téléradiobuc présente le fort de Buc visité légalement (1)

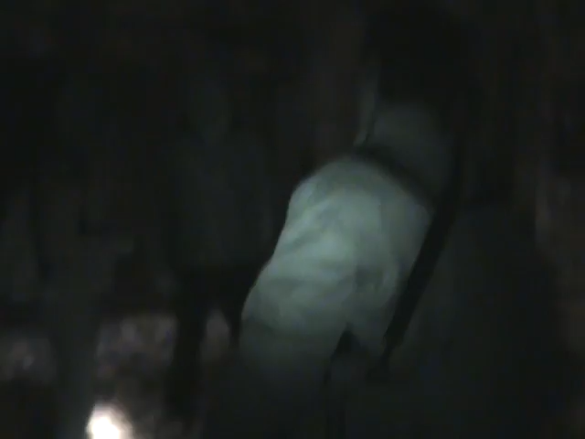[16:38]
Tiens, attends, là j'ai montré la merveille du monde.
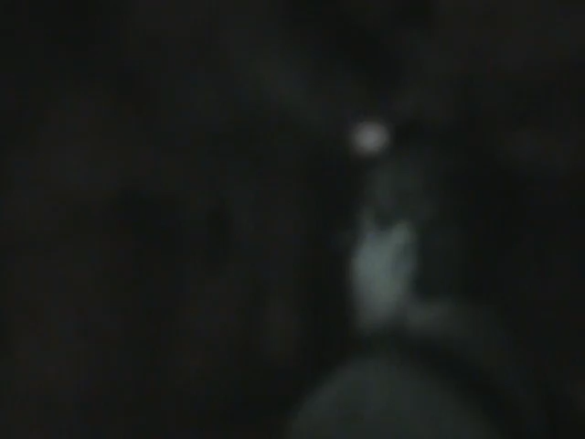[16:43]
Attends, c'est quoi là ? Les chiottes, j'imagine. Parce qu'Antoine, il voue un culte aux chiottes en fait.
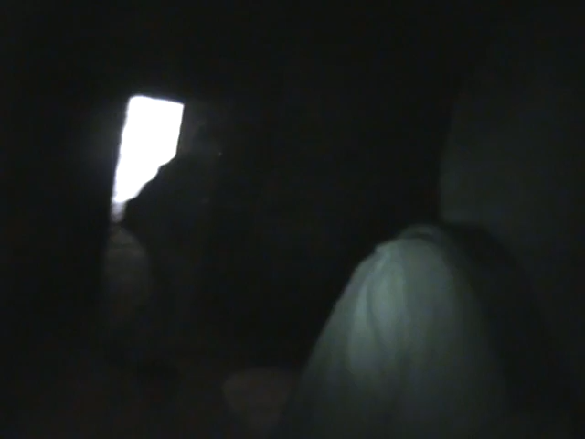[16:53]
Viens voir. En fait, viens voir. La porte de pistole. C'est bon, franchement.
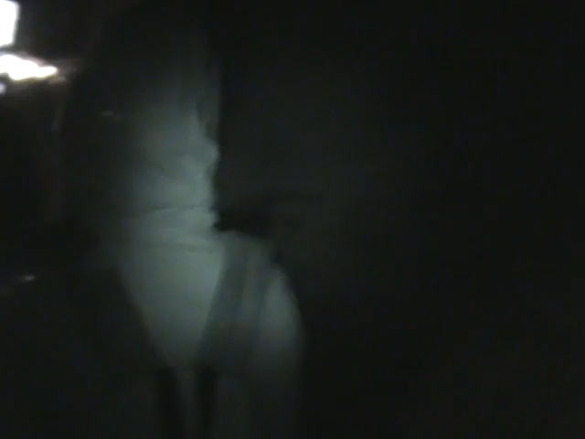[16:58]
Là, un plus ici. Tu regardes de l'autre côté. Tu vois, à travers la porte, tu vois hyper clair.
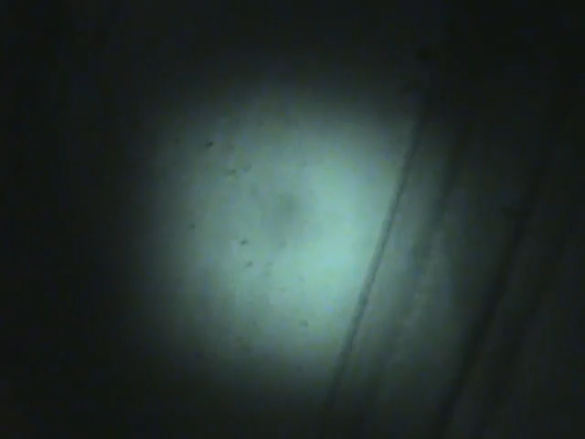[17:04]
Là, je vois les yeux qui sont ici, là.
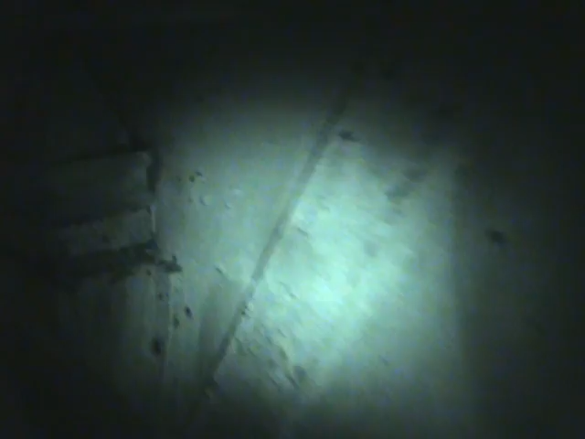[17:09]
Vas-y, regarde. Regarde dans le truc, c'est hyper net. Tu vois super bien.
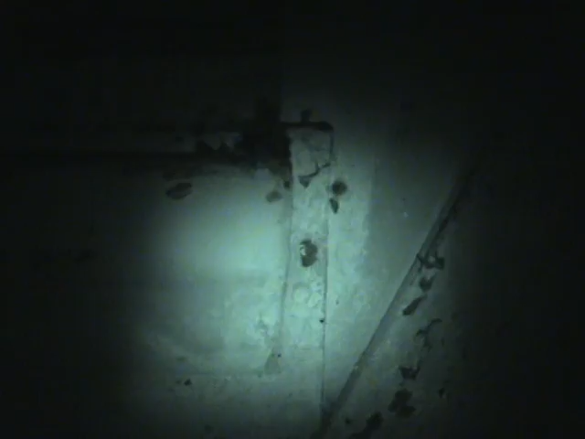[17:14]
Tu vois de l'autre côté, tu sais qui c'est. Dans le test. Et là, tu peux tirer une balle, elle arrive pas dans le mec.
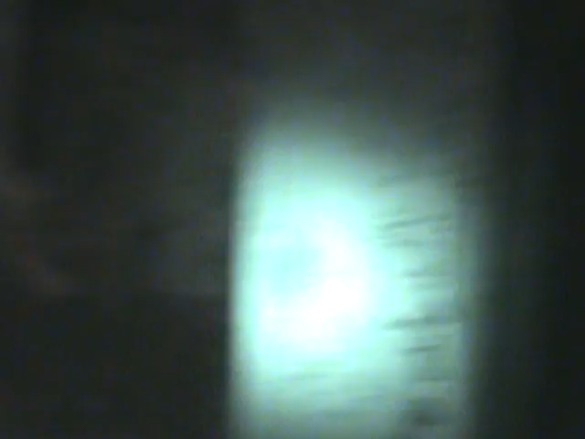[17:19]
Hein.
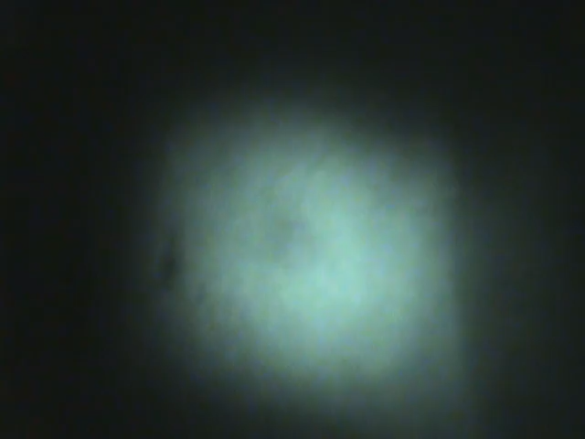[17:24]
Ah ouais putain. T'as vu ? J'avais jamais fait gaffe à ça. On continue là on va repartir. Ça sert à rien pareil.
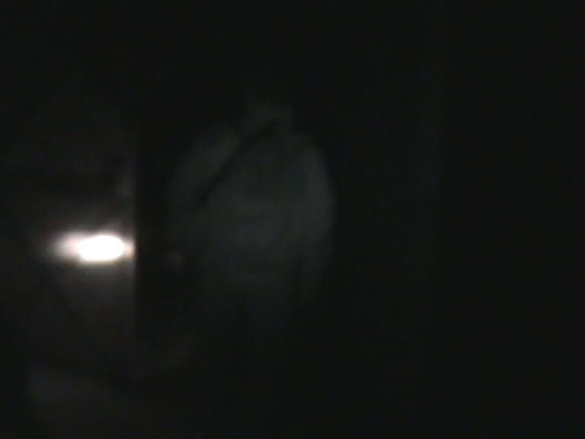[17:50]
Et ça, c'est a priori la limite. Sylvain, est-ce que tu veux voir comment on fait pour accéder au hangar par l'intérieur ? Oui. C'est parti. Faut faire gaffe, on marche ici, il y a des trous. Hein.
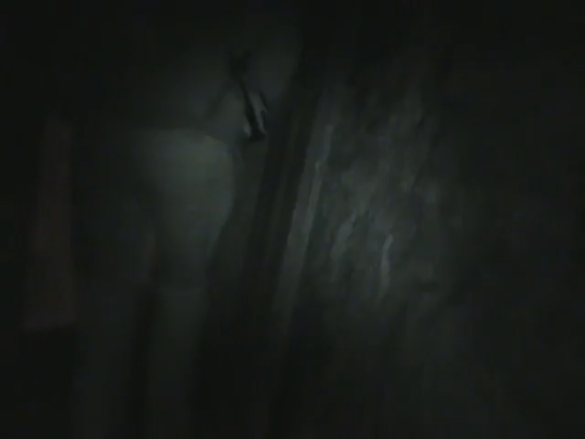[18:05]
C'est très bien, tu vois. Ah, ça fait encore être fait, avant il y en avait encore. C'est pas comme ça, les trucs.
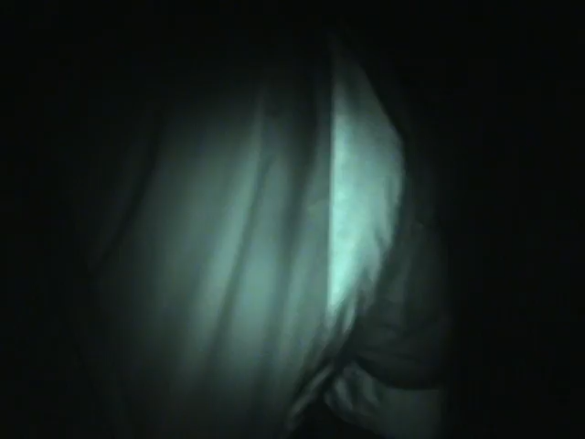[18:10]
T'imagines, je prends ça sur la gueule. Attends, ils sont encore poussés tous les cœurs, c'est ça ? Ouais, ouais, bah ouais.
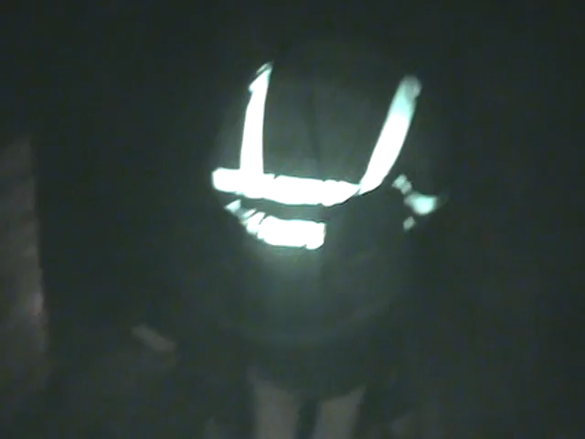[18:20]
Ah ouais, il était pas aussi écoulé que ça, le truc. Ouais, une petite impasse. Faire gaffe au câble, hein. Ouh là, c'est dangereux, il y a une barre métallique qui
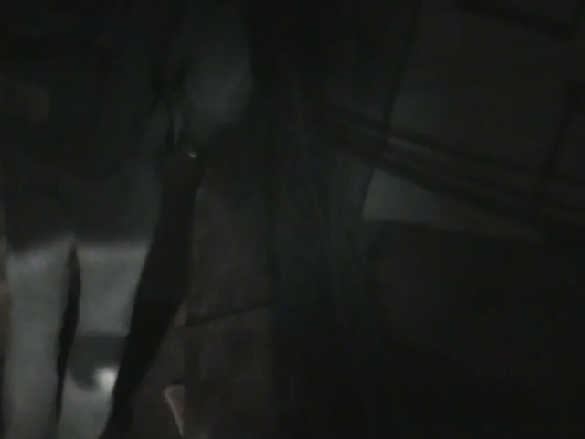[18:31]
ressort. Ah ouais, Antoine, on va pas passer par là, c'est trop galère, laisse tomber.
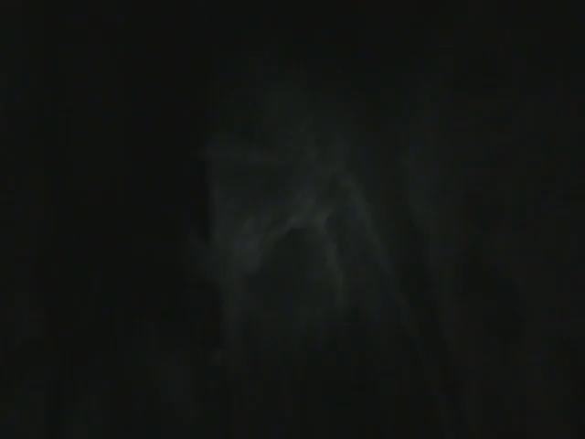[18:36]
Hein. Ouais, bon. Il y a des barres partout. Là, c'est l'impasse, hein.
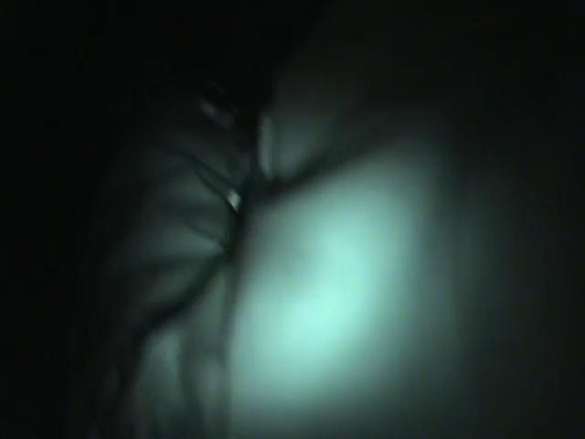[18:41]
Ouais. Ouais, donc ça doit être agrandi partout, hein. Ouais. Ah oui, on a capoté, ouais. Sylvain.